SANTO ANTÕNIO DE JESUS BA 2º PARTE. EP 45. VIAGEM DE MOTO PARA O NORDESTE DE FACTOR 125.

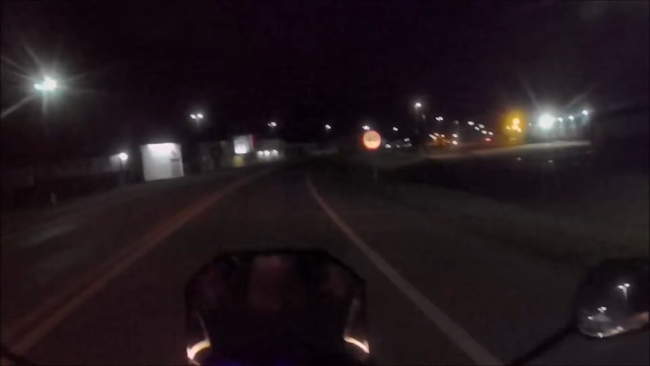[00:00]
Lombada a 200 metros, que leva a lombada a 100 metros.
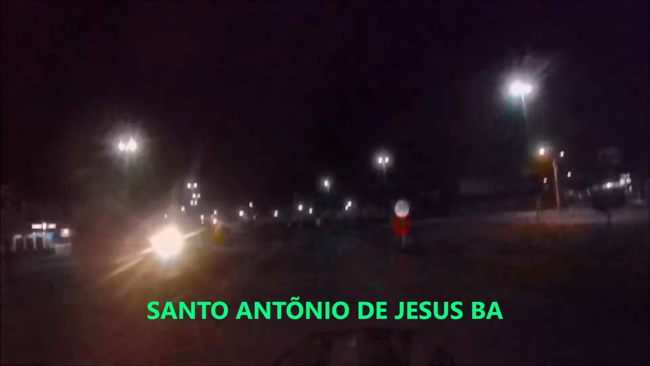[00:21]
Pronto, achou a lombadinha. Vou esfraquear essas luzes aí. Igual lá com a iluminação do cruzeiro de laje, mais outro aqui. Fraquei isso tudo. Ainda bem que isso aqui é decente, gostoso de passar.
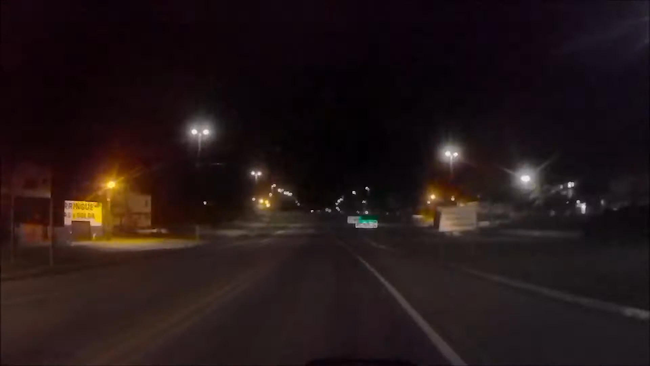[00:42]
Aí vale a pena. Outro radar lá. Mas essa piaçu cu das almas, é cu das almas que eu quero ir. É mais que você tá gravando bem aí. Salvador, via Ferrobolte, é 23 km. Perneira lá, atrás. É porque aqui é da perto de Salvador, né?